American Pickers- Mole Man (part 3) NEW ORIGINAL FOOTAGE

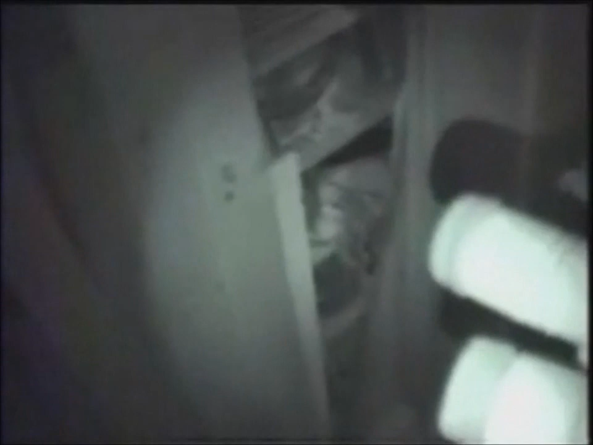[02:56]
Okay, pitch black in here, so I have night vision on the camera so we can see the tunnels here.
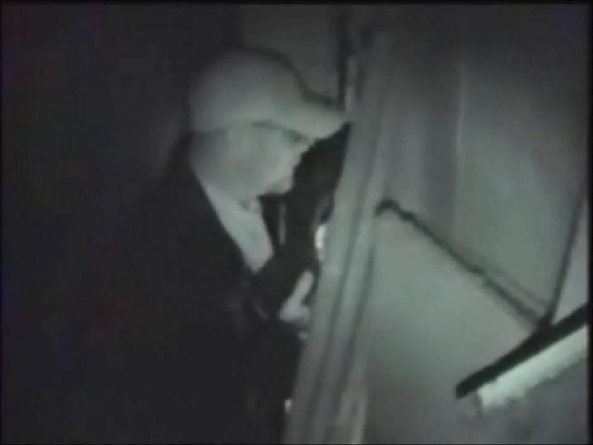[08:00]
That's to keep the cold air from blowing through here.
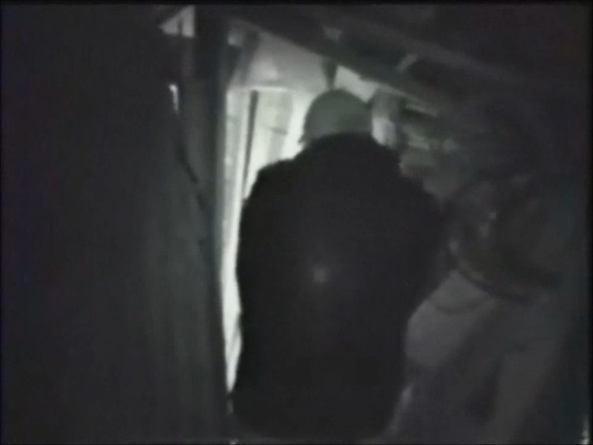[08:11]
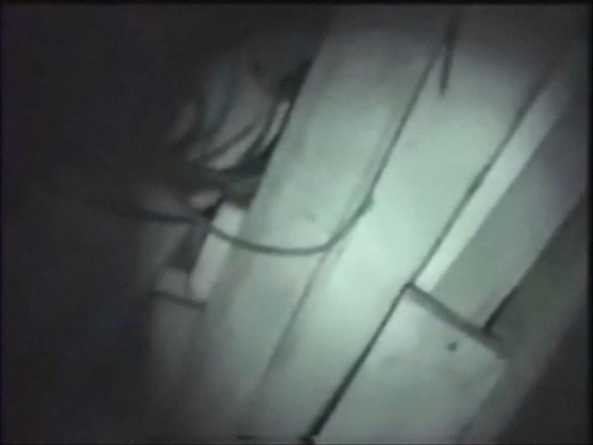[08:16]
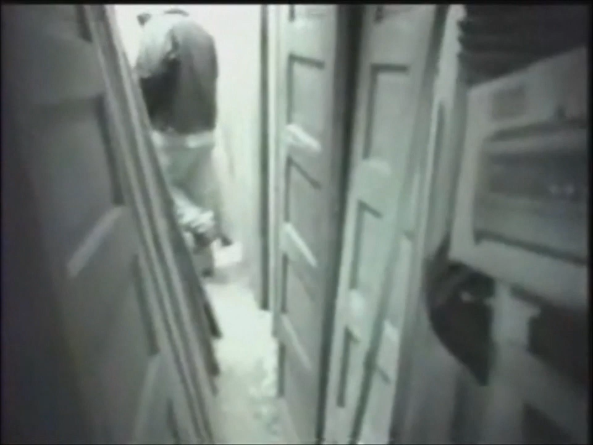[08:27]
There's a 2x6 in the way. Wow. Not sure how to
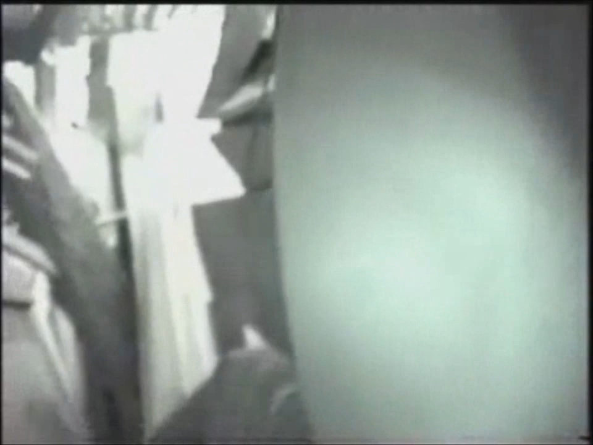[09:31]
You go over a little bit and make a left.
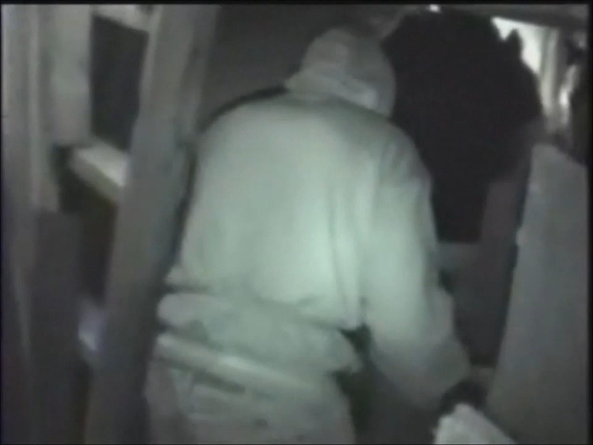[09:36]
Yeah, watch your head. And make a left under a blue drag.